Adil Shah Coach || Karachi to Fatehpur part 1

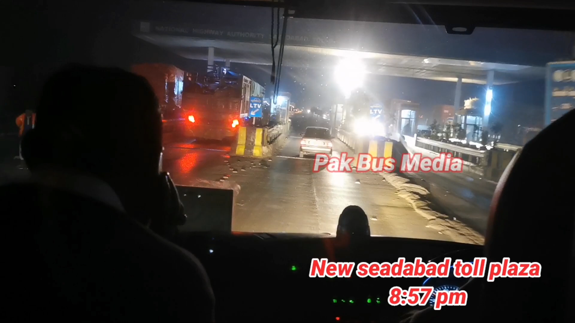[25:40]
ٹائم ہم نے سعید آباد ٹول پلازہ پر پہنچ چکے ہیں۔ کراچی سے ہم 5:30 بجے نکلے تھے، تو یہاں تک پہنچتے پہنچتے ہمیں 3.5 گھنٹے لگ گئے۔ نیو سعید آباد سے آگے
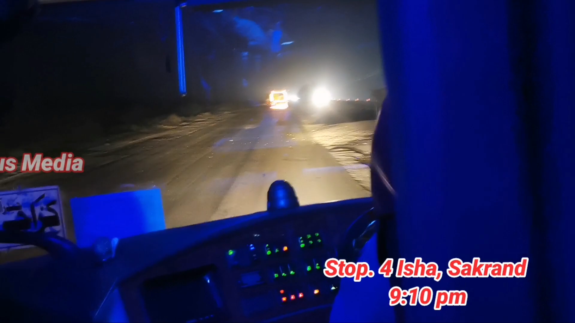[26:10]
9:10 ہو رہے ہیں, ہم سکرن بائی پاس کے قریب عشاء کی نماز کے لیے اسٹاپ کرنے والے ہیں.